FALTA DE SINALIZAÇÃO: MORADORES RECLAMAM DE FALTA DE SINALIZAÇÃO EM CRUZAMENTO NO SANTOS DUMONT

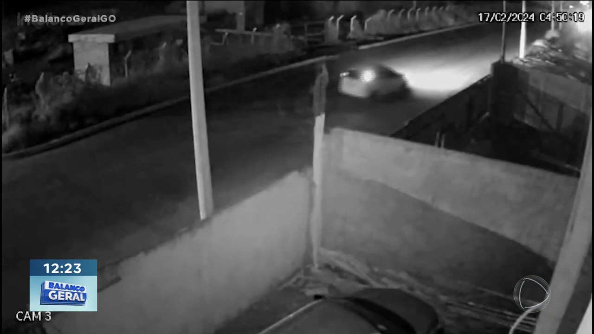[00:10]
Dá uma olhada nas imagens registradas por câmeras de segurança aí nesse local. Durante a noite, durante o dia, é muito comum o registro de ocorrências de acidentes aí nesse local,
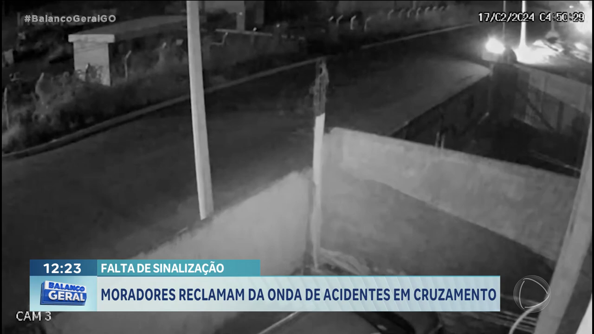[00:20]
Santos Dumont, que fica ali entre a saída para Trindade e a saída para Goianira.